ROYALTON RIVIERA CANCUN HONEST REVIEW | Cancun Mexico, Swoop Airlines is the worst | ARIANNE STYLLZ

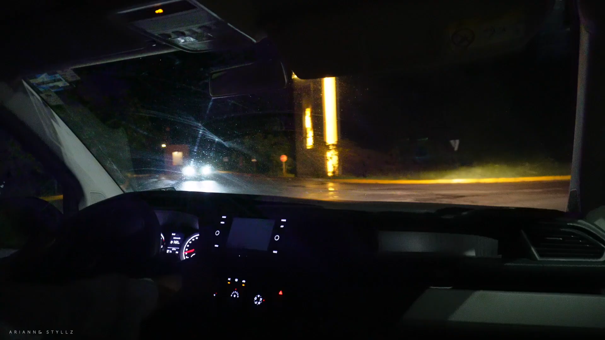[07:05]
Yay! Now we arrived at the resort, and the resort that we're talking about is Royalton Riviera Cancun.
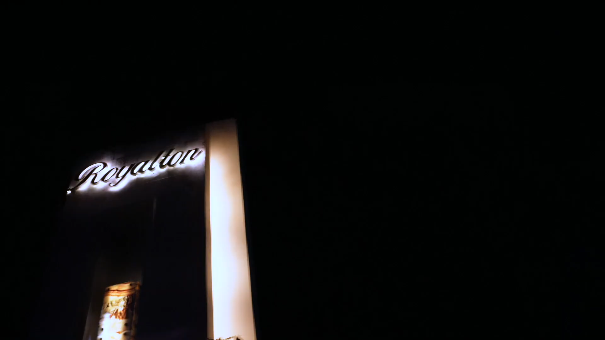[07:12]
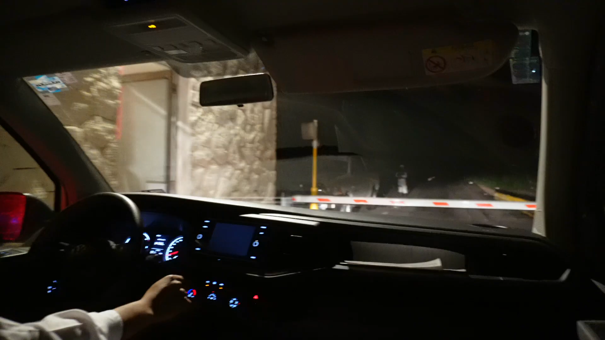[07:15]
We arrived at the resort a little bit after 8 p.m.